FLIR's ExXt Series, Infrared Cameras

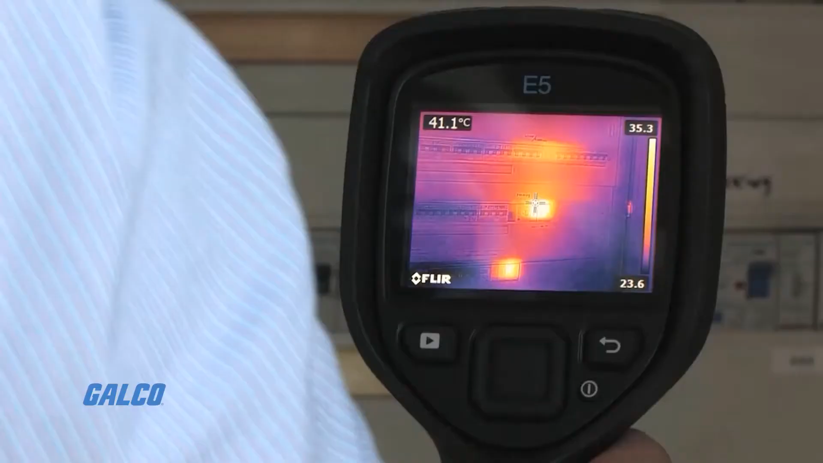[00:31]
On screen: spot 41.1°C
E6XT, and E8XT give you four resolution
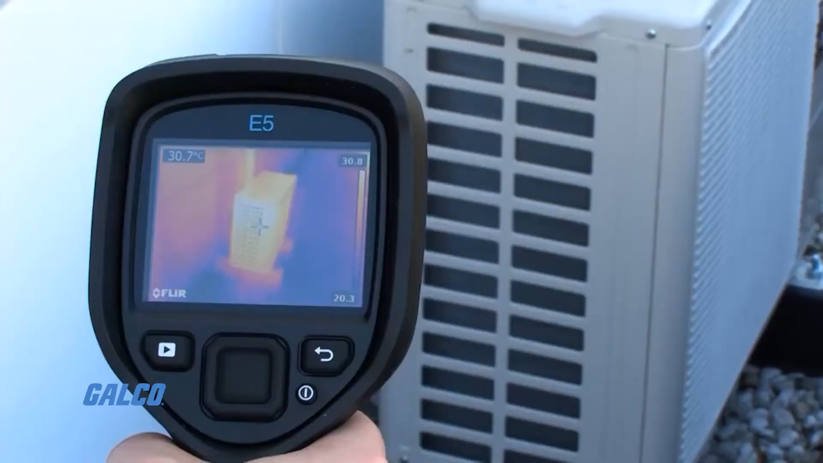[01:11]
On screen: spot 30.7°C
They also come with an IP54 enclosure that helps protect against dust and water.
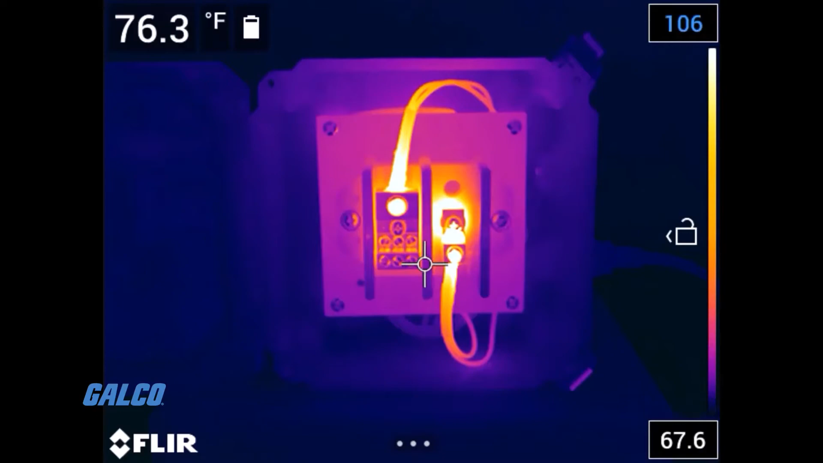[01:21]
On screen: spot 76.3°F
The FLIR EX-series have easy and intuitive on-screen settings, image models, and measurement tools that allow you to precisely measure your target through
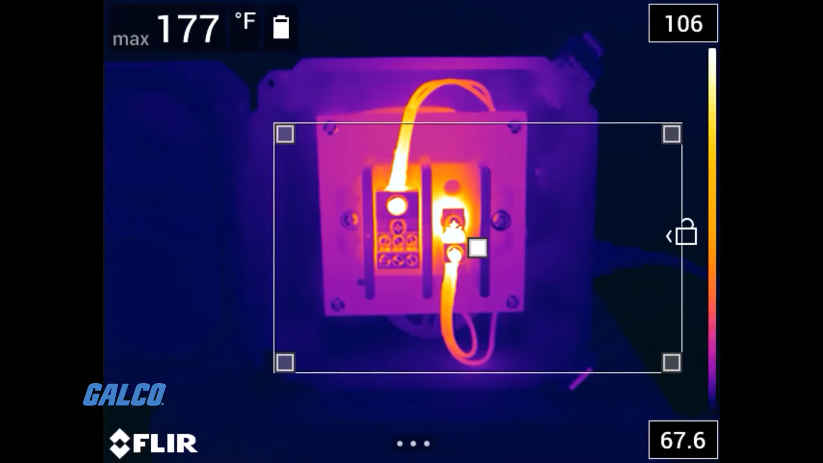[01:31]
On screen: max 177°F
the center spot or maximum-minimum area box.